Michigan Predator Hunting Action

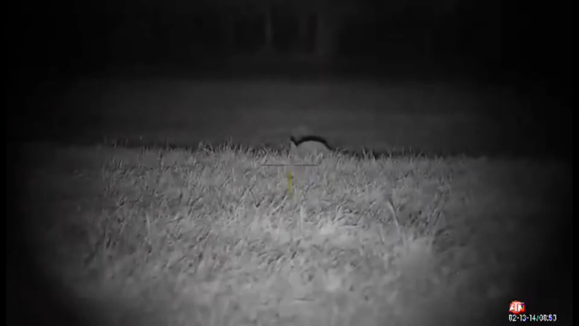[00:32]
Smoked them. All right, want me to hit him again? No, hold on. I think I hit him in the ass. Yeah, hit him.
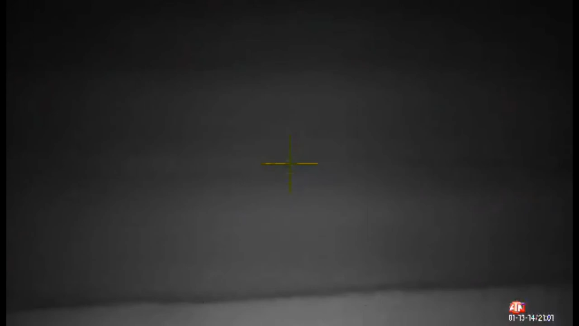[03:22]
Get one? Yep, we got one over here.
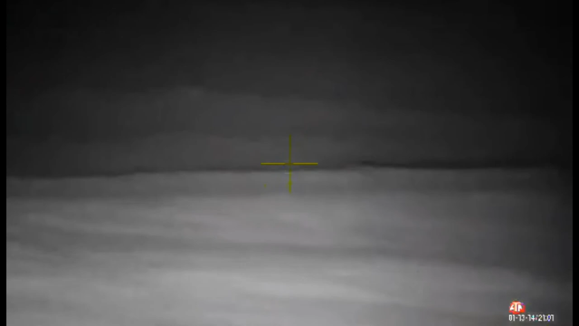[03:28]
That one's gonna go down. He's not going anywhere.
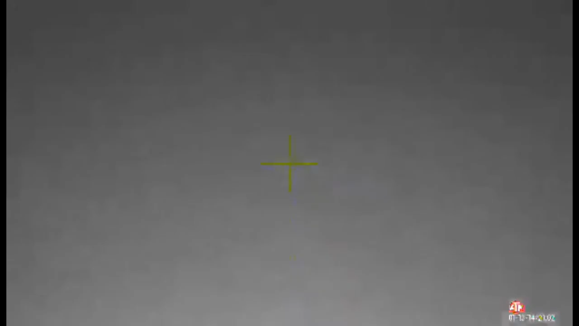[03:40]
Oh, he's dead. That one got him. He's dead. I don't know.